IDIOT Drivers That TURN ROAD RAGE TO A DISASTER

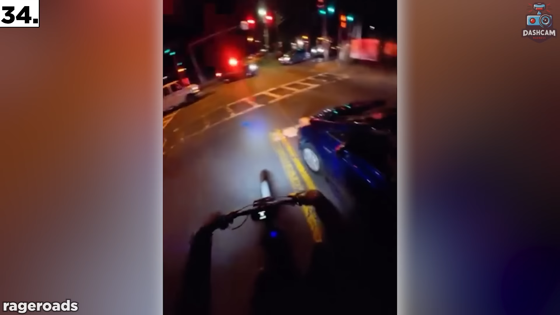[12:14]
This guy doesn't have his headlights.
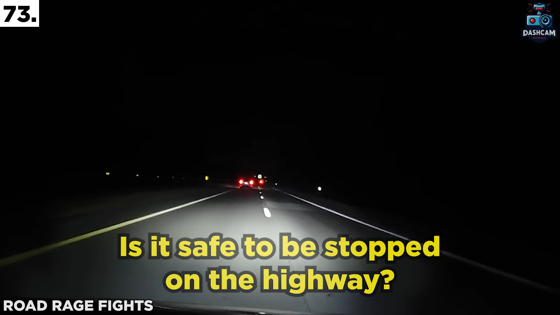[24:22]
Oh my God, that car stalled in the middle of the highway.
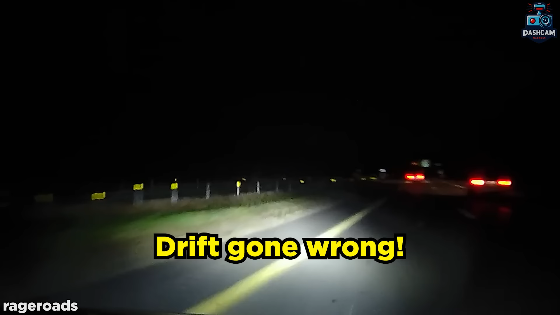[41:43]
Drift gone wrong. Oh my God.